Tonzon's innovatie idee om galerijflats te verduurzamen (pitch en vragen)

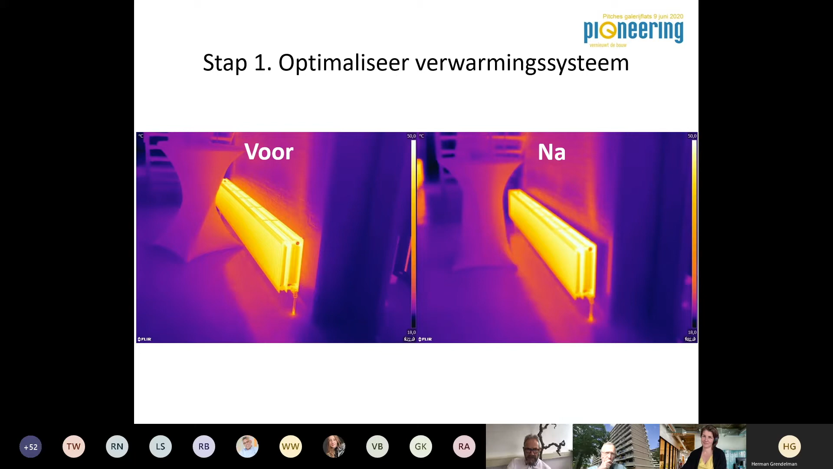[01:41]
Voor vensterbanken hebben we inmiddels een spoilerfolie ontwikkeld die de convectieve warmteafgifte van de radiator bevordert en ervoor zorgt dat de vensterbank zelf minder wordt opgewarmd. Tijdens het transport gaat ook veel warmte verloren. Dit warmtebeeld is gemaakt in een kelder van een galerijflat in Enschede. Hoewel de buizen hier wel zijn geïsoleerd met een standaard buisisolatie kun je toch zien wat de aan- en wat de afvoerleiding is. De buisisolatie straalt de warmte gewoon uit. Om dit probleem te ondervangen hebben we een bandagefolie ontwikkeld die om de geïsoleerde buizen komt. De speciale folie neemt deze uitstraling weg met als resultaat dat het cv-water heter aankomt en het toewater warmer terugkeert bij de ketel.
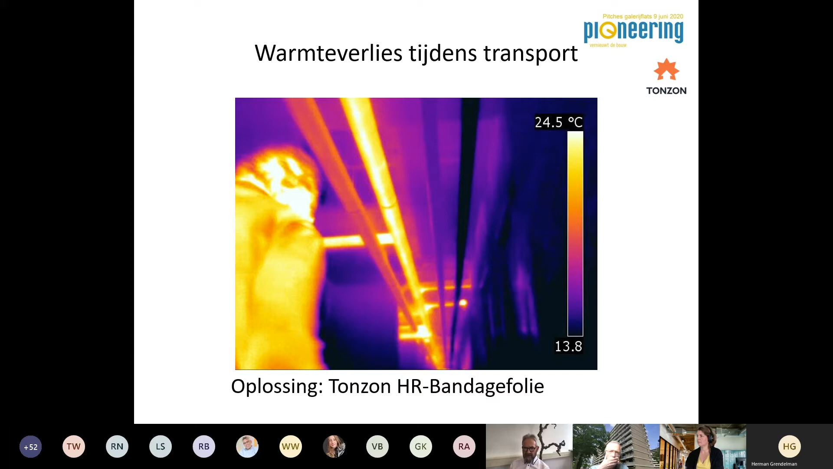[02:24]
On screen: scale top 24.5°C
Je kunt dus ook het water eventueel wat bij een lagere temperatuur wegsturen waardoor dus uiteindelijk de delta T die die ketel moet toevoegen om water van een bepaalde temperatuur door het gebouw te laten circuleren gewoon afneemt. Ook in de ketelhuizen zelf gaat heel veel warmte verloren. Soms is het daar zo warm dat het bovengelegen appartement zelf geen verwarming nodig heeft. De ketels geven natuurlijk al warmte af zoals je op de foto linksboven kunt zien. De middelste staat aan, links staat niet aan. Maar ook de buizen stralen veel warmte uit en vaak bij werkzaamheden zie je dat de buisisolatie gewoon hier wordt teruggeplaatst en waardoor extra veel warmte ontwikkeling is.